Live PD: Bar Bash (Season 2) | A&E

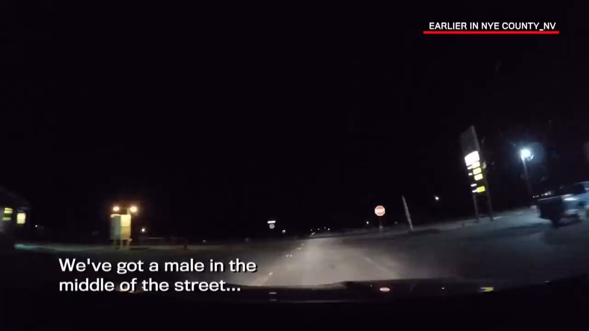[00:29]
I got a male in the middle of the street that's turning around. It's probably our guy. On the side, you're gonna just stop somebody in the middle of the road there. He's got a weapon, one at gunpoint.
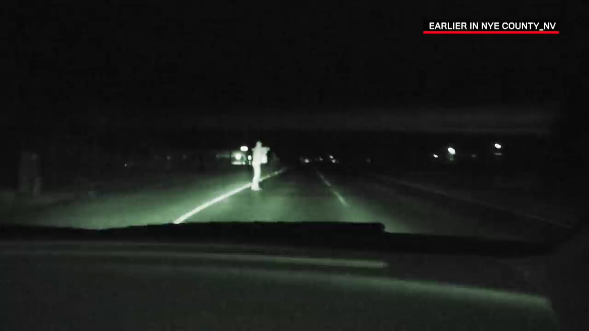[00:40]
Copy one at gunpoint. Drop the weapon!
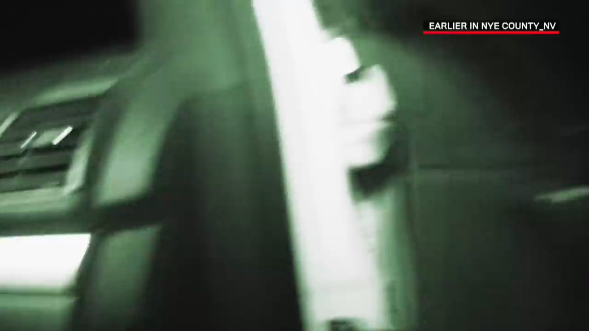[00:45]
Drop the weapon! I will shoot you!
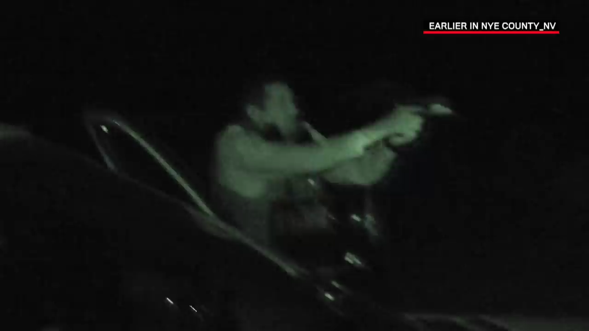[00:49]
Drop the weapon! Put it down! Sheriff's Office, put the weapon down!
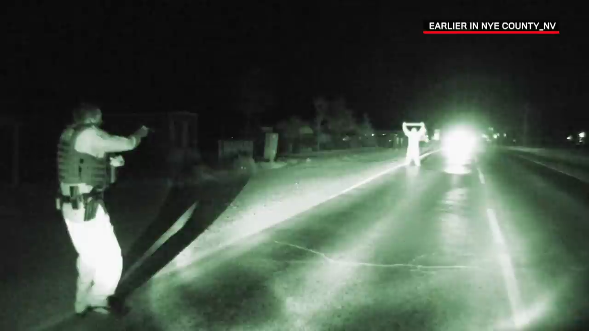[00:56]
Put it down! Put it down! Get down on the ground!